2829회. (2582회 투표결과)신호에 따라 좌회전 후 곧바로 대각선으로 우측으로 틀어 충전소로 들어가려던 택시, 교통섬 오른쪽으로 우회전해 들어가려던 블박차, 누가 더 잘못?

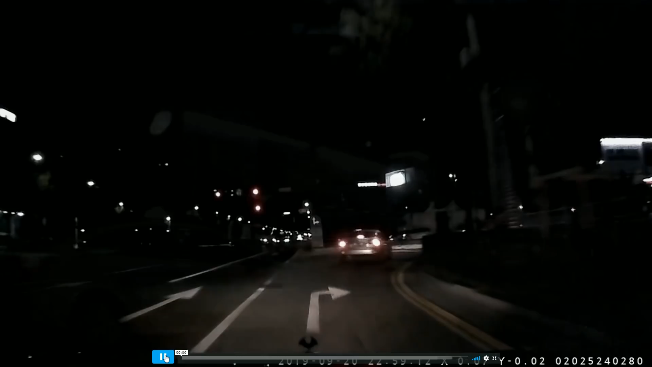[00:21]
영상 보시겠습니다. 여기서 우회전합니다. 교통선 옆을 우회전하는데요. 저쪽에 택시가... 택시가 우회전 깜빡이 켜고 들어옵니다. 우회전 깜빡이 켜고 택시는 충전소로 들어오려고 했어요. 저 택시가 아까부터 보이는데요. 여기 있습니다, 여기. 그런데 블박차가 이렇게 가는데 저 택시가 안 보이죠? 안 보이는 상황입니다. 택시는 좌회전 마치고 이제 우회전 켜요. 우회전 켜고 들어오는데 여기서 택시가 우회전 켜고 들어오는데 블박차 가다가...